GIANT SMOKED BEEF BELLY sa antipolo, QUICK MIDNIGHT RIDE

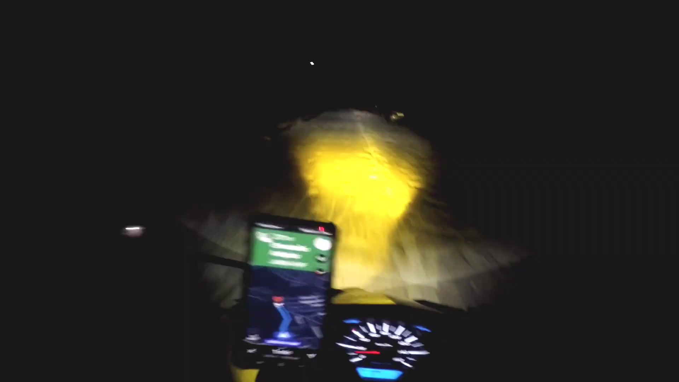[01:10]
Medyo parang wala namang restaurant dito sa pupuntaan natin ganitong oras MotMots ha Oo nga,
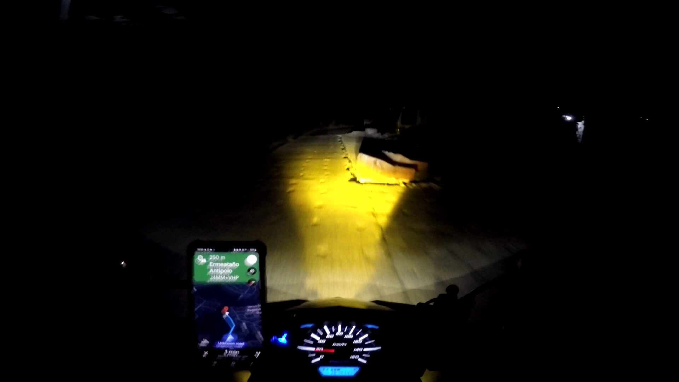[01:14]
parang isa bank Medyo parang lib-lib na lugar to ha
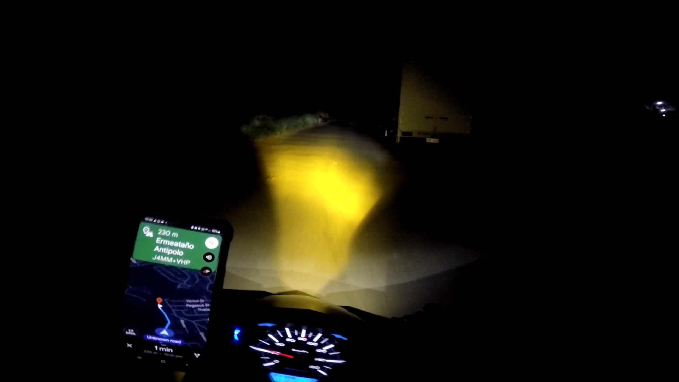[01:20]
Totoo kaya na nandito baka na-brank tayo ni Google ha Google Maps Totoo ba itong sinasabi mo?
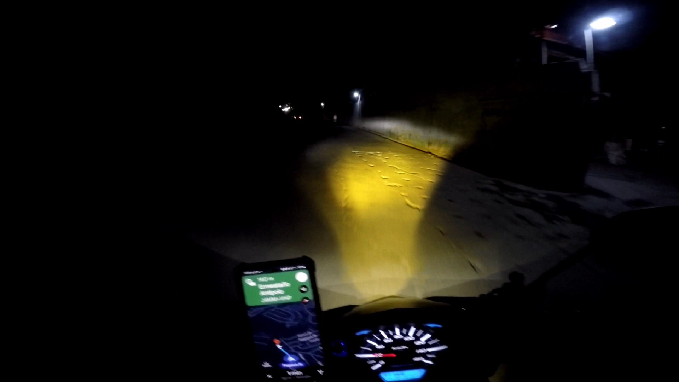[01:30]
Ayun, yata Ha? Ayun o Ayun na, may ilawan na Ayan, bukas pa, bukas pa MotMots, let's do this Are you hungry?
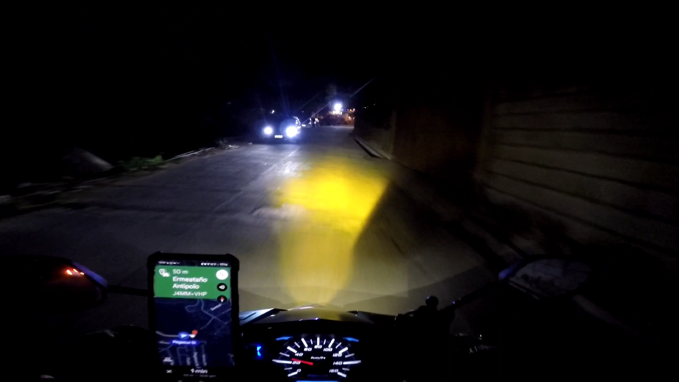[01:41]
Yes Super Ayun, Hermitano Smoked and crispy Ha? So ang lib-lib na ba? Oo, grabe sa nang parking na motor Doon sa loob